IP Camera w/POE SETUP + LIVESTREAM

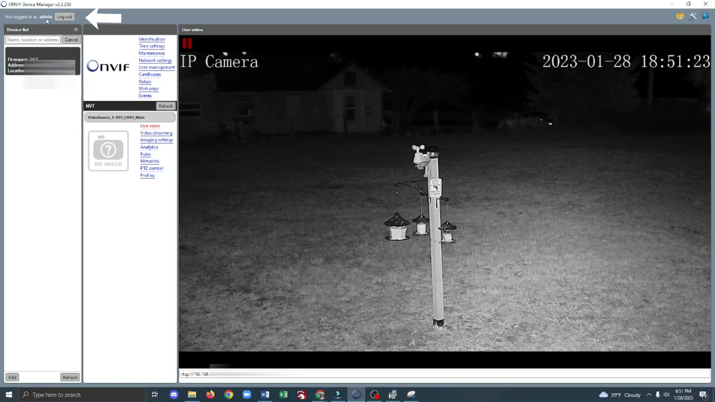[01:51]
the default user name and password can be found in the documentation that came with your camera ONVIF should automatically recognize and find your camera click on PZT control to move your camera around into position